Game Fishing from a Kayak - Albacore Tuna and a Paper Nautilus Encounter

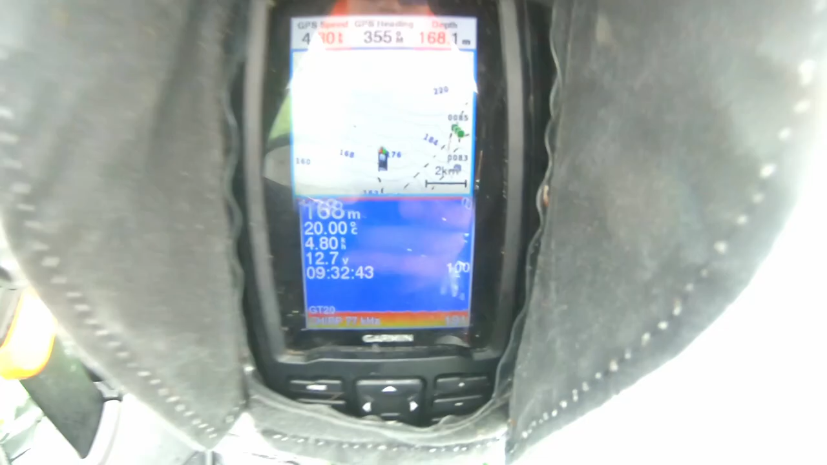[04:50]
There it is folks, we've cracked 20. So where are these fish?